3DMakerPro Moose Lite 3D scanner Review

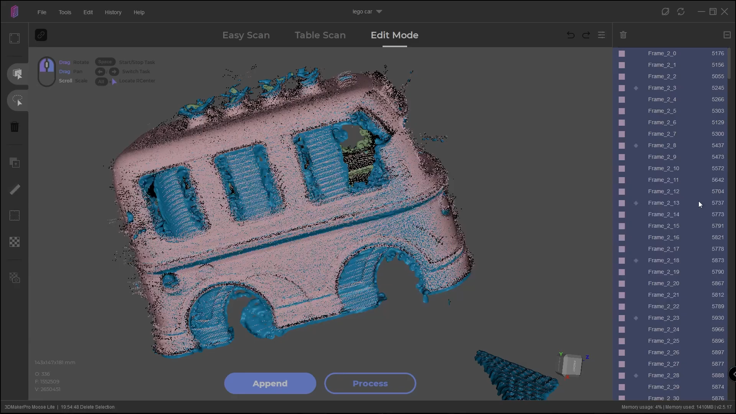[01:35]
For example, it's now much easier to recover a scan if you have some slippage within that scan So you can actually open up and edit a scan and
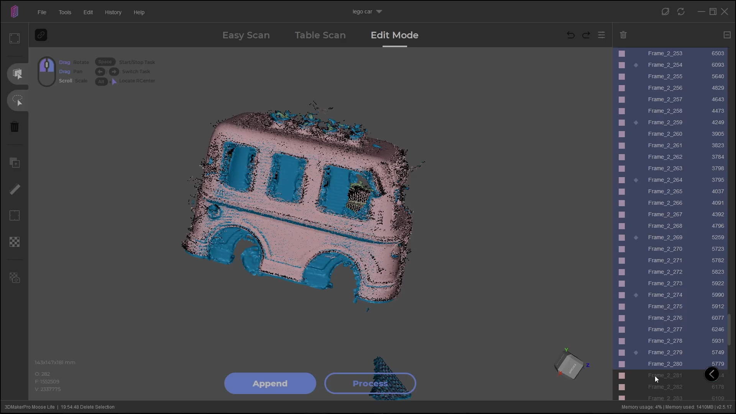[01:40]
edit all the different frames that have been done in that scan And if something has started to slipping,
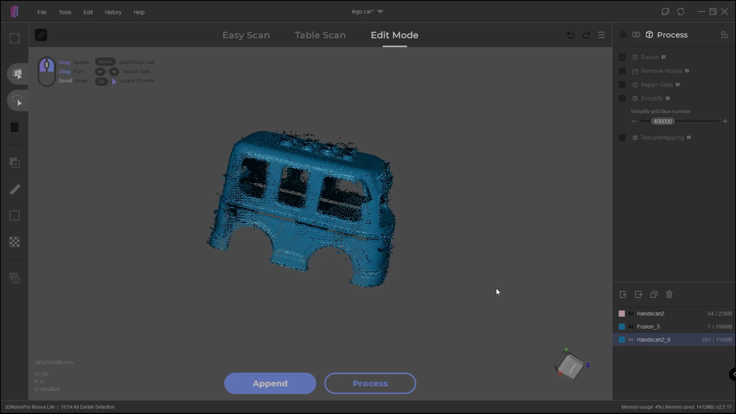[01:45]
you can just remove that section or break it out as a different scan and then align them later Which is a great way of recovering bad scanning data.
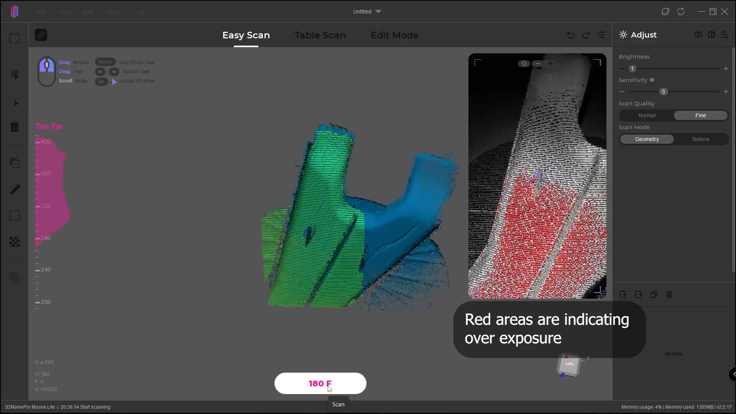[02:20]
A gray matte object is perfect for this scanner That's why the turntable is kind of gray and matte A white object is working very well as well,
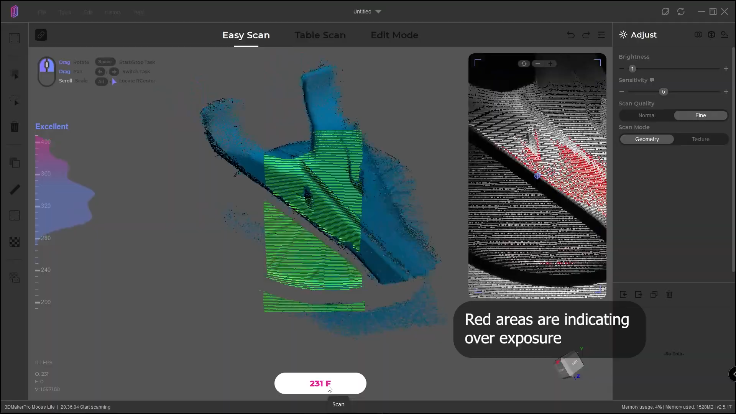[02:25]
but it's actually really good on dark objects So for example the joystick and a throttle
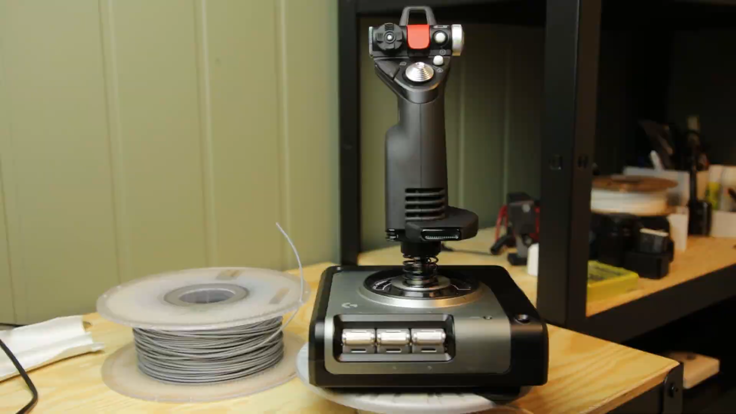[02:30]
handle for my flight simulator joysticks Those are really dark and matte black and this
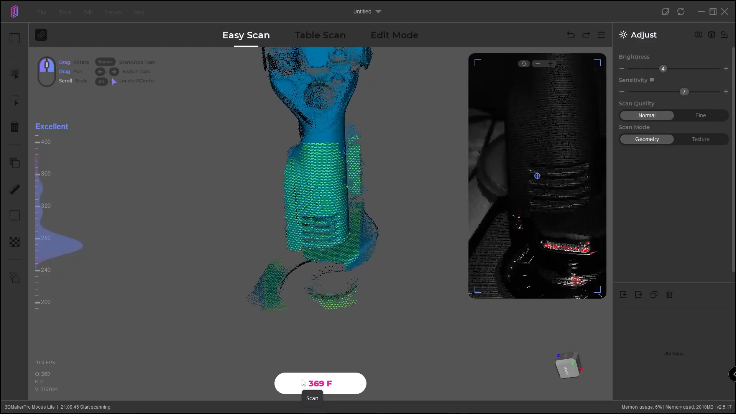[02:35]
scanner did a really good job of getting those So just like a camera it's very difficult to see both light and dark objects at the same time So if you take a picture from inside a room outside a window You'll notice that the windows are usually blown out or the inside is not visible.
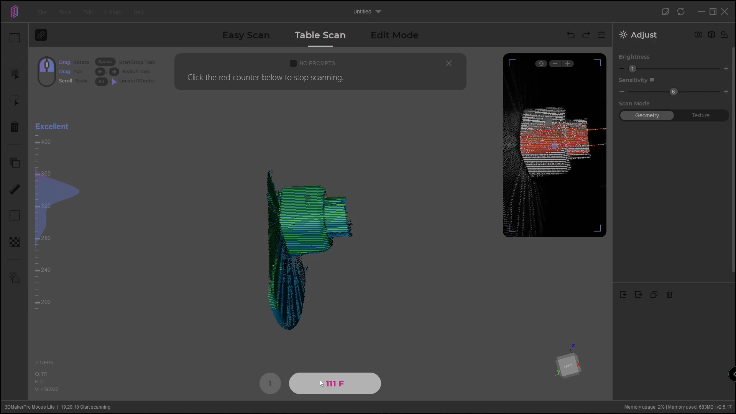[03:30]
there's no real tracking of the turntable although you have these These letters and textures.
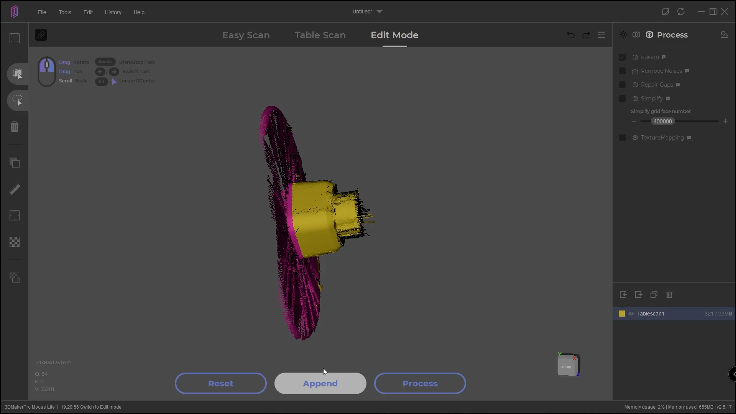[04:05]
it selects the turntable for you and you can quickly delete it Clean up the model if you need to and if you have multiple models Now is the time to align those
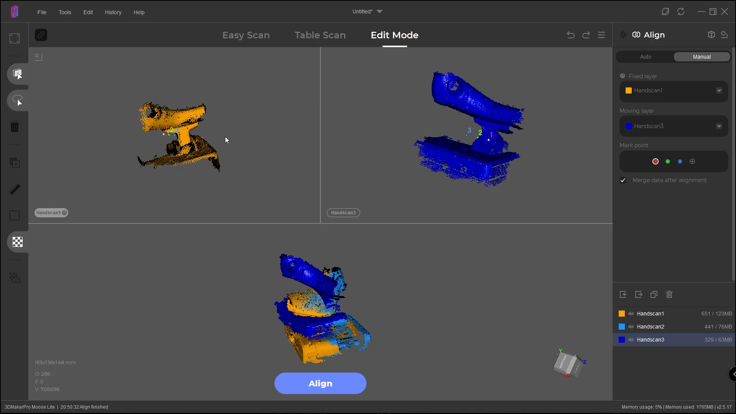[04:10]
scans together Alignment works very well The automation mode is great, but I usually like to do it manually It's very quickly to just pick out a few targets You can even add a fourth target or
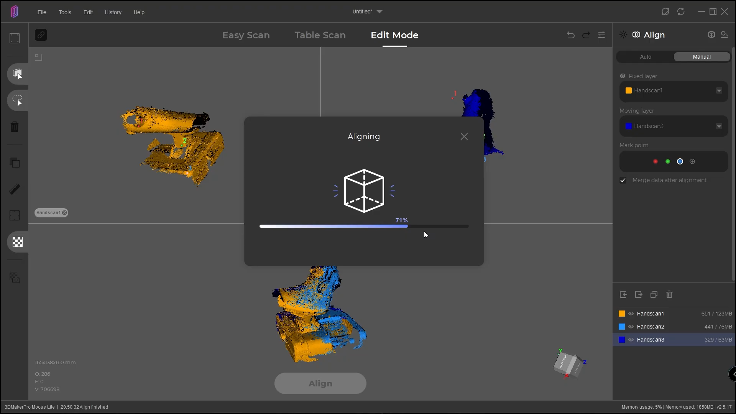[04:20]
fifth if you need more than three points of reference So next up is the fusion process This
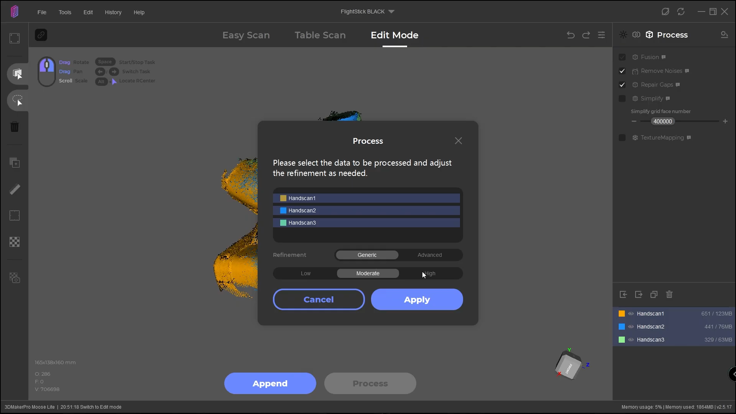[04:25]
is where you take all these frames of this raw data and you make one mesh out of it This is quite fast process. We now have more settings that we did before We have the low medium and high But we also have individual settings that I totally don't understand what they do But i'm sure there are great people in the facebook
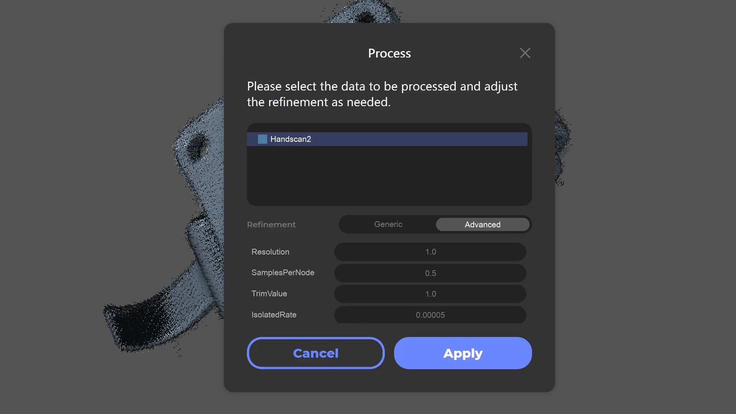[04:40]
groups who will help you figure out exactly what settings I haven't had time to figure those out But as you can
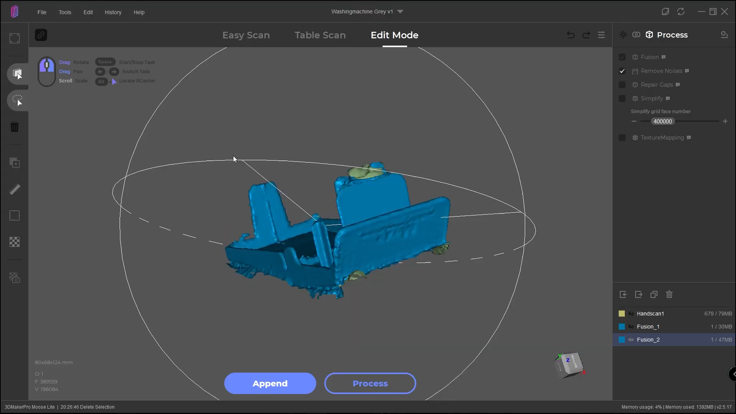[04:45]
see most scans we generate have a lot of noise So although we're using a noise reduction
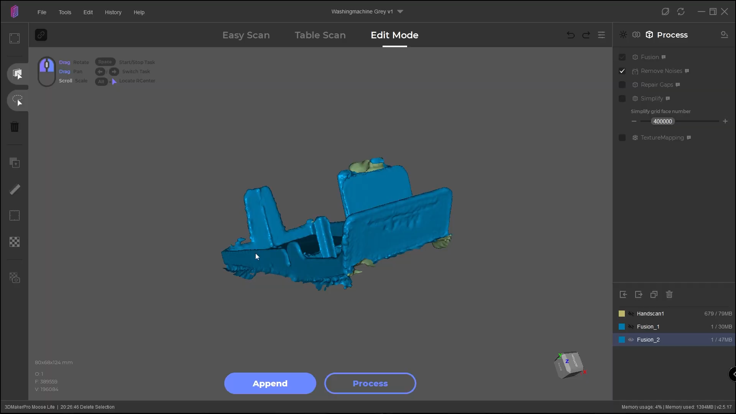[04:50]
This is just something that seems to be happening a lot that there are a lot of noise There
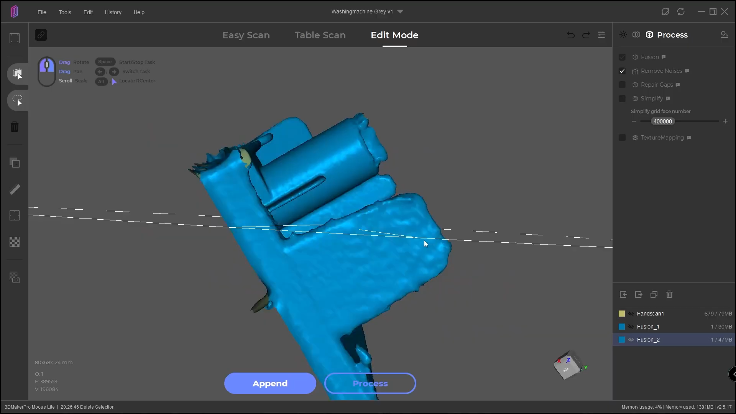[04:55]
are of course maybe options that you can do to help reduce that But I would
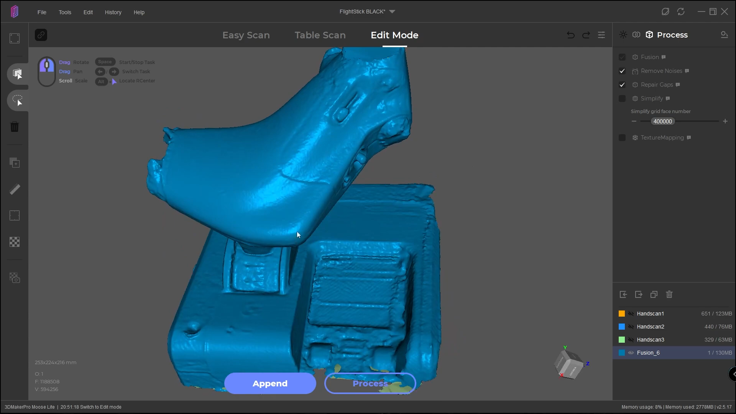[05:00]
say that you usually won't get a perfect scan You will usually need to take this out in
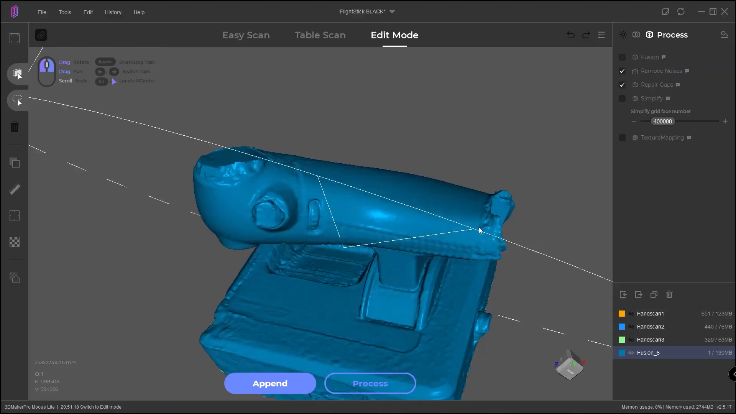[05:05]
a third software and maybe smooth out those edges Or use the model as
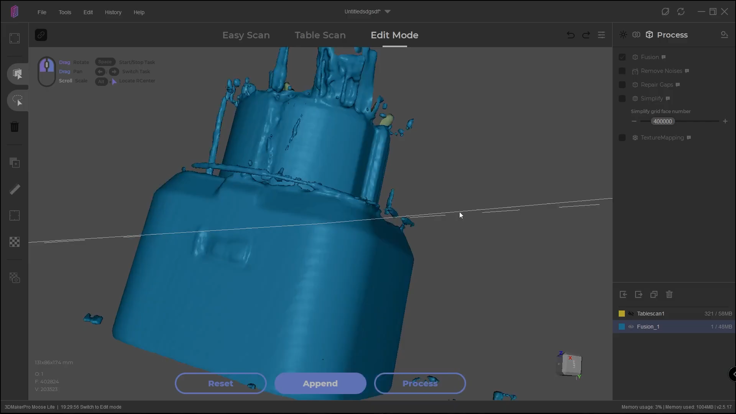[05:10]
you need to but you're not gonna make perfect copies just like that So the other way you can do the scan is of course using the handle mode You again set up the scanner with the brightness
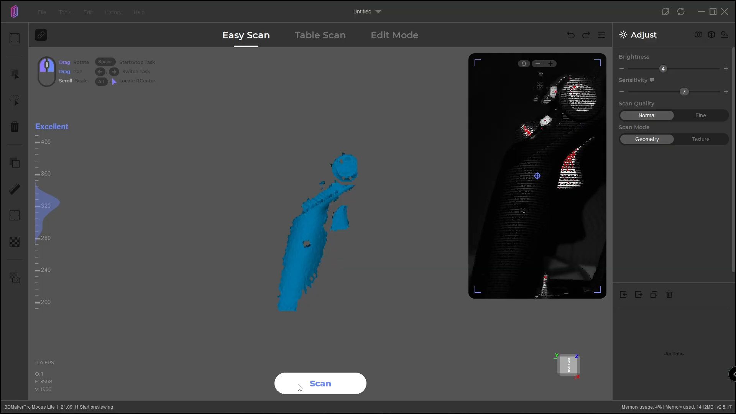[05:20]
and exposure for the object And then you're off Basically you have to do a lot of work keeping the scanner at the right distance We have a fairly narrow scanning window and a fairly small
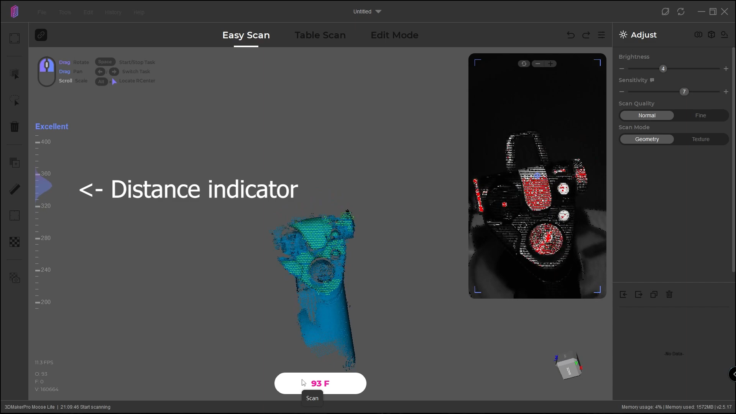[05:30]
area So all the movements have to be kind of coordinated And this is something that is for me quite natural because I've been scanning for 10 years But for many new people
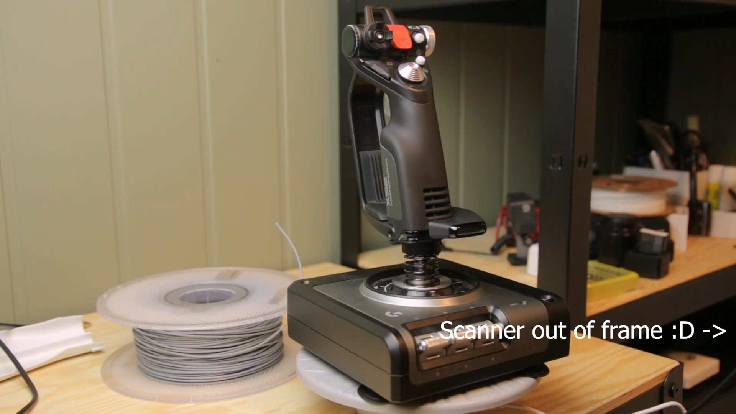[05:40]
it's very difficult to look at the screen and move the hand accordingly So you might
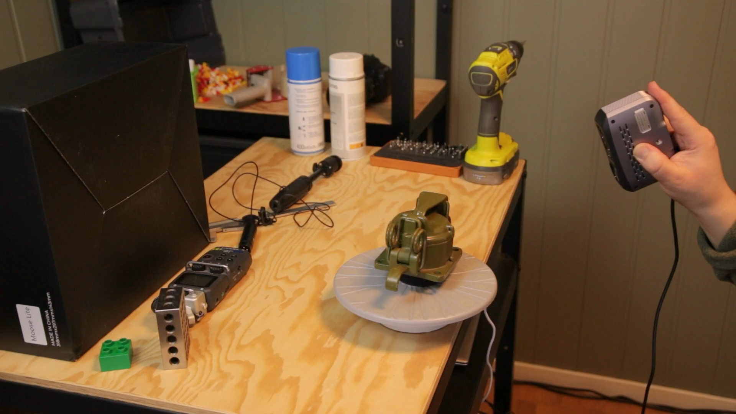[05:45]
need to practice a lot on this But hey it's just data you can delete it So if you're on location make sure you get
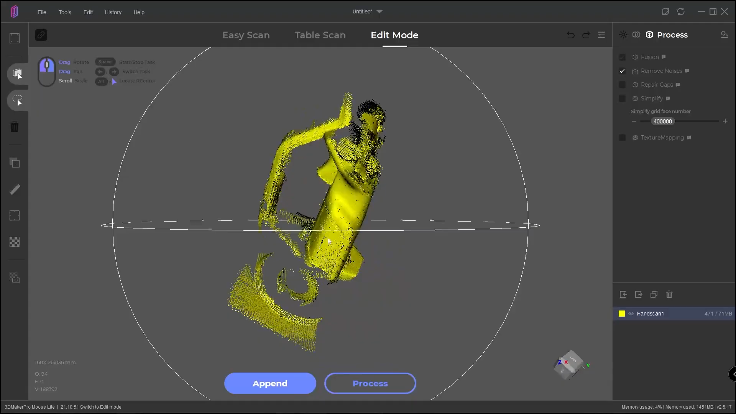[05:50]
a few good scans before you just pack everything down And drive five hours home just to find out that you
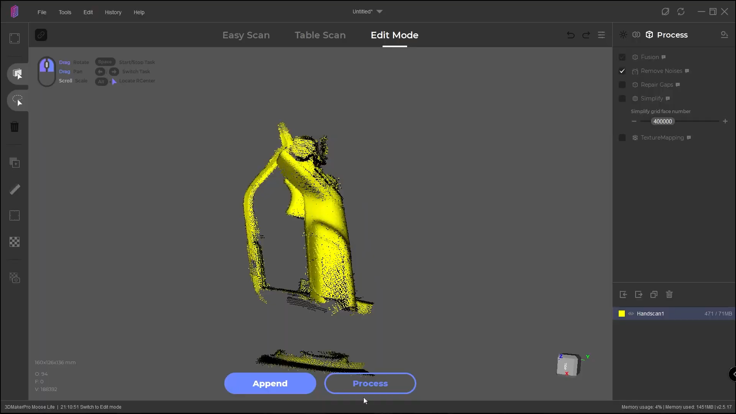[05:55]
missed something in the tracking This is one of the difficult things with 3D scanning Although you have the 3D scanning mode it kind of requires more preparation Because